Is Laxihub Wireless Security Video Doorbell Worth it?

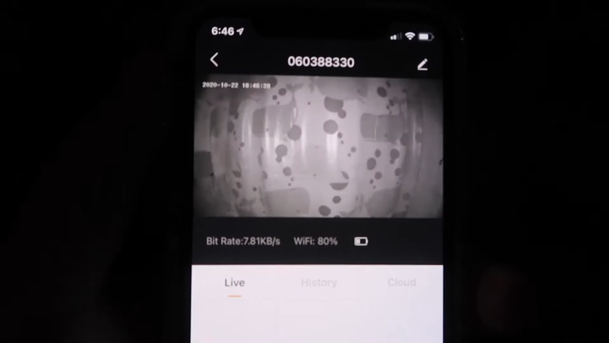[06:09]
all right so it took a few seconds to actually to activate the night vision mode if you guys can see right here but it does work and it's quite clear you can see the image and everything so even with the night vision on you can see that's really bright and